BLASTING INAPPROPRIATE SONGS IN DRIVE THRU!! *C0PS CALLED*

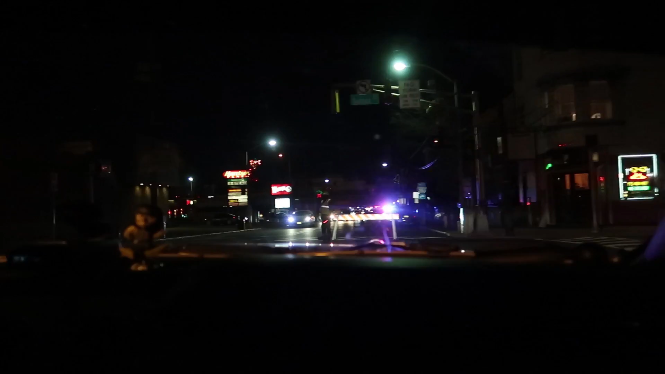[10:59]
The cops are literally right next to the Wendy's and they blocked it off. So we're gonna go around now, but we'll be there in a second. Bro, the traffic is crazy. We chose the wrong Wendy's, bro. There's a cop right there too.
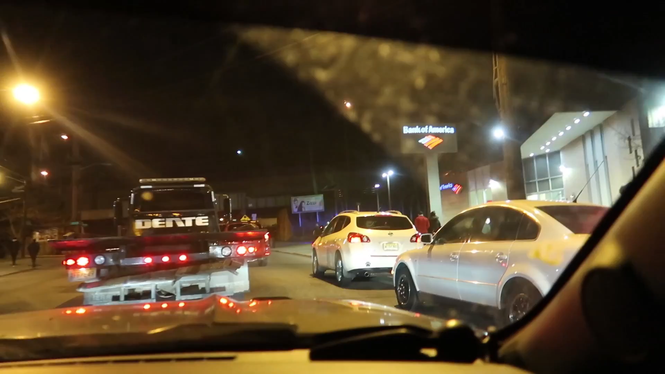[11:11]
There's cops all right next to the Wendy's, all over the place. That's why I told him let's go to McDonald's, but nah, that's all good. This Wendy's is right here. 2.5. But like, there's not another 2.5. cop.